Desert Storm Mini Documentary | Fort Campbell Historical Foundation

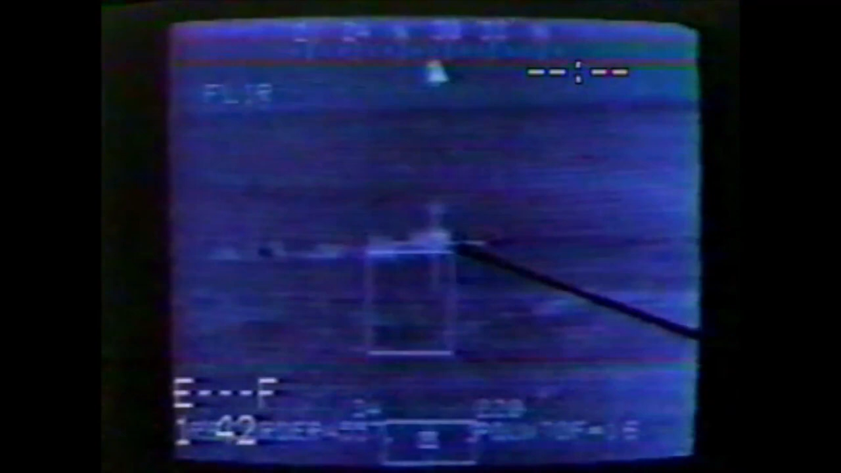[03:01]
Once this goes down, we've basically rendered the radar site ineffective and out for many days.
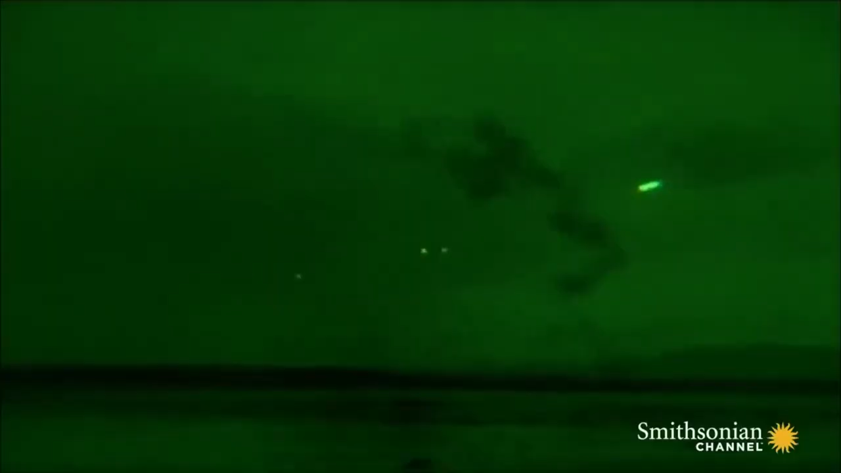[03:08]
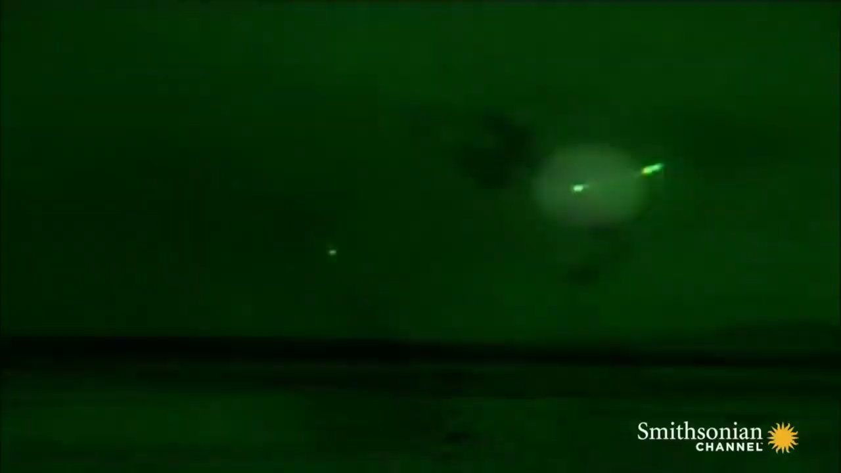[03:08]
And then all of a sudden, they start hitting.
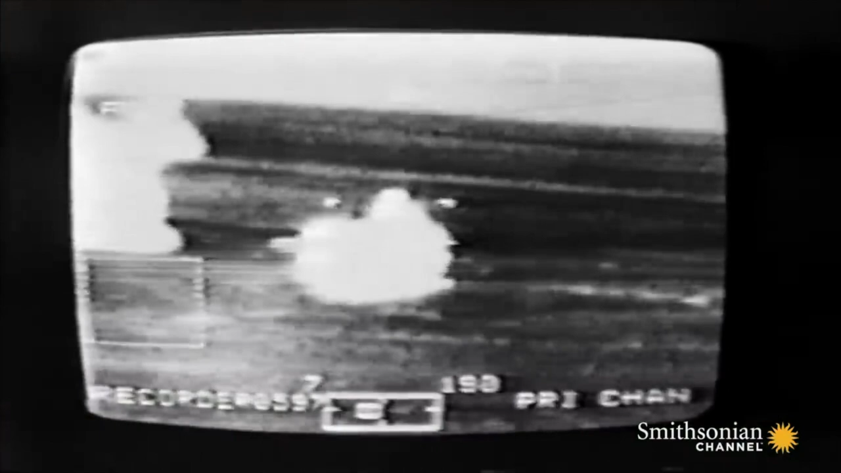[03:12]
And when they start hitting, things start exploding pretty quickly, especially when we hit where the generators and all the fuel was.